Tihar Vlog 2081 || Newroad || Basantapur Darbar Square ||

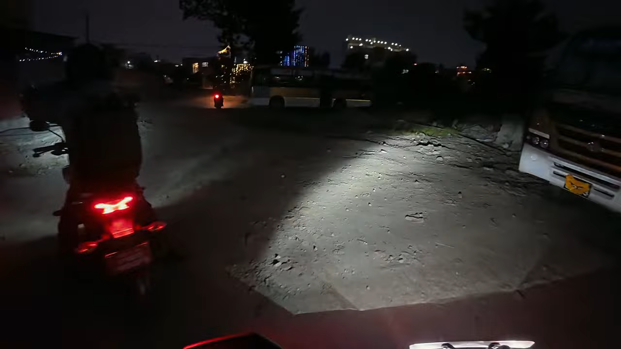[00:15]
एक्सन क्यामेरा अनि अहिले चाहिँ सुपर नाइट मोड छ ल अहिले हामी दुईजना साथी छौँ ल यता अभिषेक ल जाउँ ल
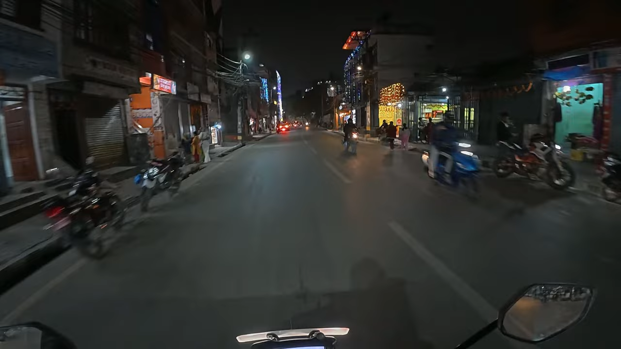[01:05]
यो चाहिँ गौचरण साइड अब सिधा अगाडि चाहिँ नक्सा
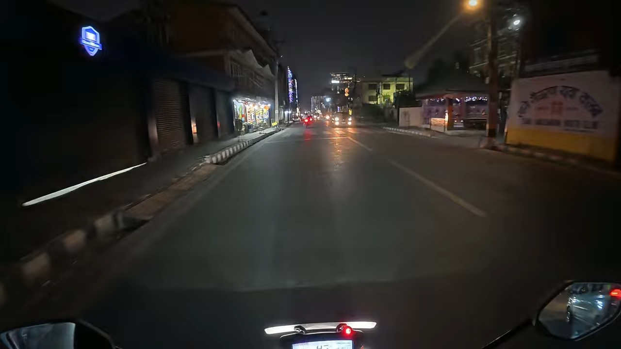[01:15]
भगवती बाल जाउँ जाउँ जाउँ साइडहरू यस्तो छ गाइड तिहारको रमाइलो
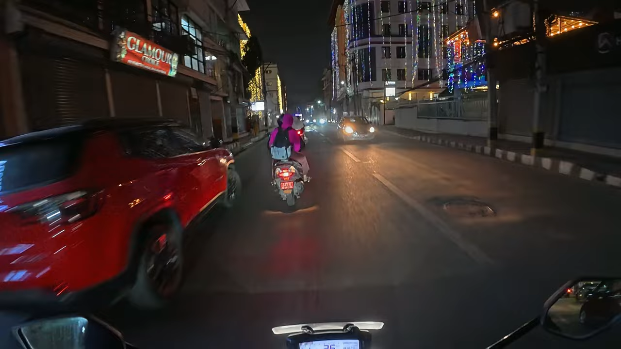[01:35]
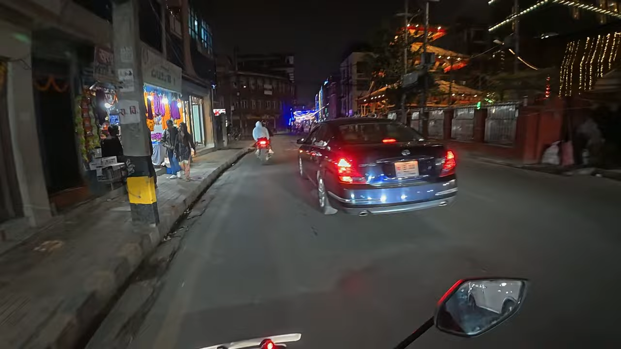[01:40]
ल नक्सा भक्ति यहाँको मन्दिरको बत्ती नै उयो गरेछ यार है ए ल नक्साको रमल जस्तो छ है घाइ पढेको जस्तो छ है बाटो चाहिँ यस्तो छ यहाँ अब तिमीले
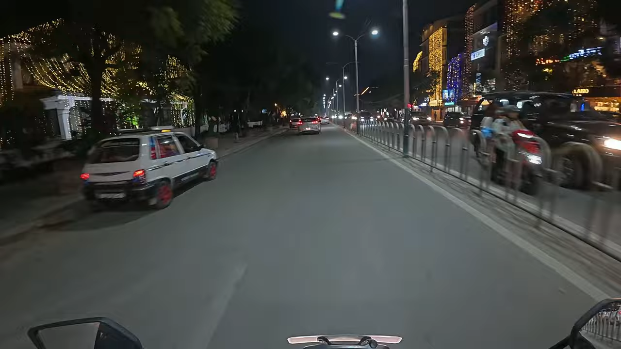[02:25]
आज एकदम चल्दा छ है साउन्ड पनि हाम्रो बाहिरको हाम्रो यो बिचन्द कलेज
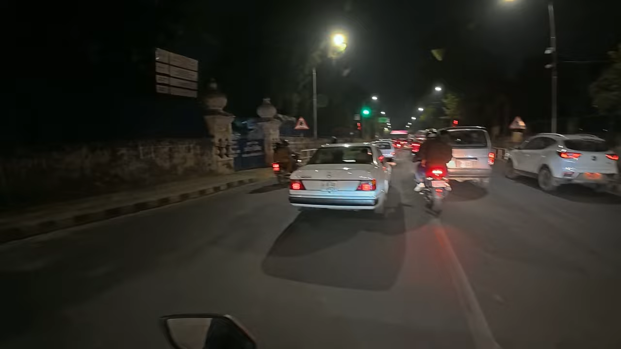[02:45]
भन्दा गयो त ऊ त खुसी हरेछ ल केटा अगाडि रहेछ बल्ल केटाको बाइक देख्यो अगाडि हर्नेट छ है अभिषेक योन्जन फोटोग्राफी यता टुरिक्यो झुम्म थियो नि
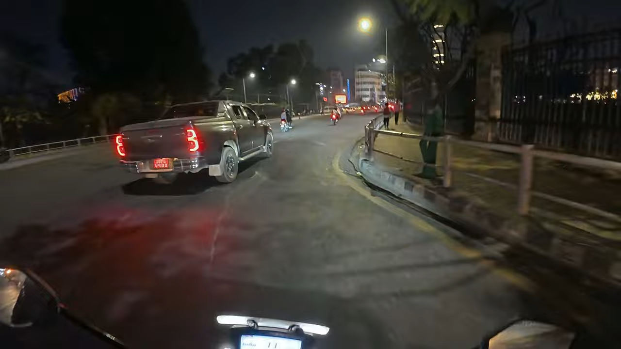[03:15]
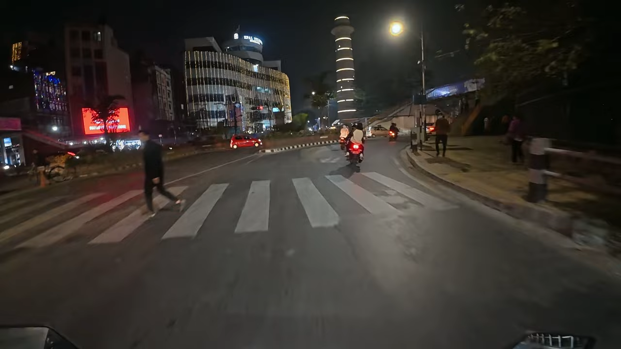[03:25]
सुन्दरपट्टि औ धरा सही क्या भयो धरा को भएर
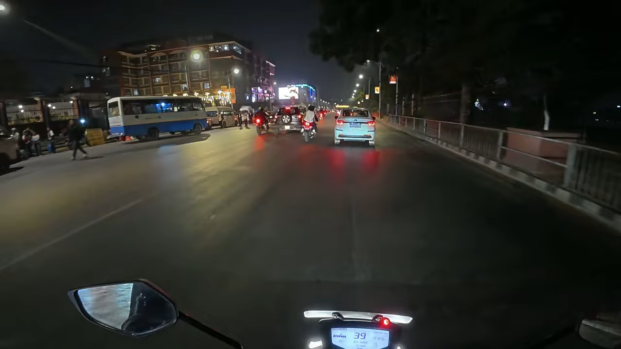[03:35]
काठमाडौँमा लाइटहरू हुन्छ काठमाडौँमा के भए लाइट भएछ ऊ यतापट्टि के हो यतापट्टि के हो
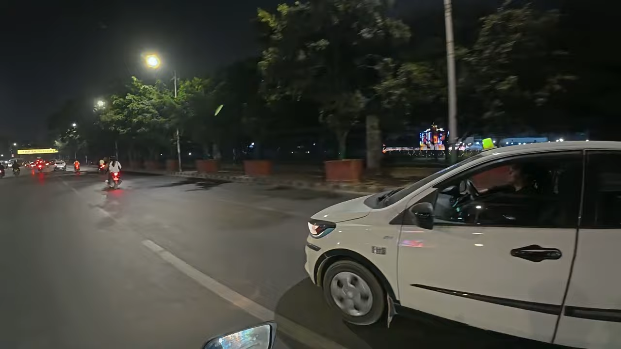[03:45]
अब हामी न्युरोड
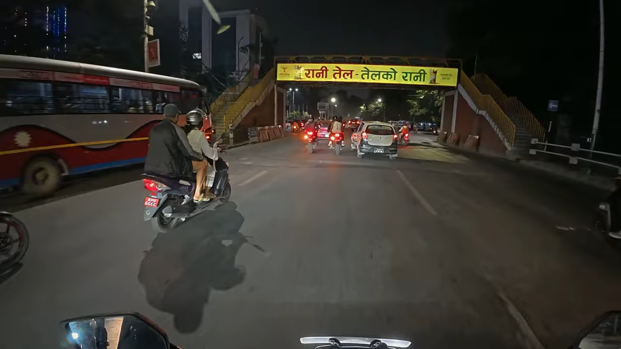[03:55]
छुट्दैछौँ इन्ट्री चाहिँ गऱ्यौँ यहाँ जामले गर्दा चाहिँ एयरको ट्राफिक जाम भाइ
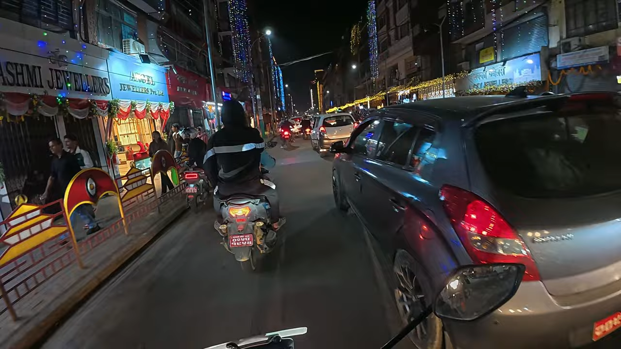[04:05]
एकदम जाम भएर हामी यता लेफ्ट इलेक्ट्रोनिक सामानहरू पाउनु अगाडि चाहिँ आरबी कम्प्लेक्स छ त्यताबाट जाँदैछौँ र लाइट गजब देखिरहेको छ हौ भिडियोमा चाहिँ कस्तो आइरहेछ है न्युरोडको तिहार